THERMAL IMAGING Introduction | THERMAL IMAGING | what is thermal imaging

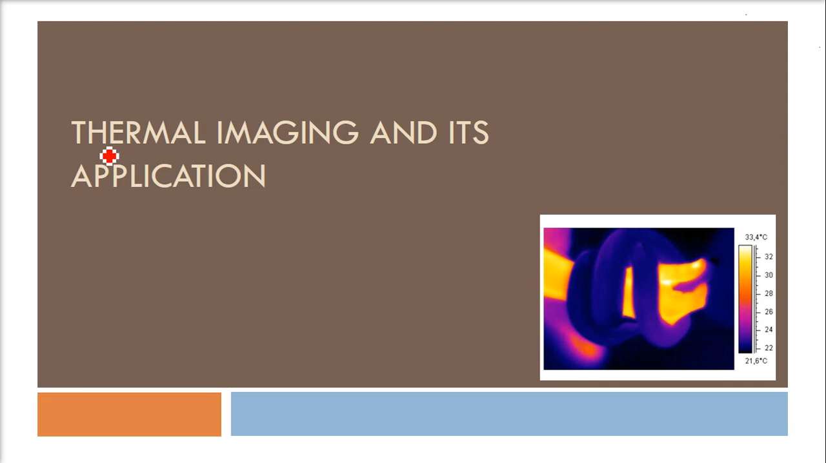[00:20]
On screen: scale top 33.4°C, scale bottom 21.6°C
thermal therm therm is related to the temperature so this is also called as a thermography and when we use the thermal behavior of any object or the heat which is emitted to image to image an object then we call it as thermal imaging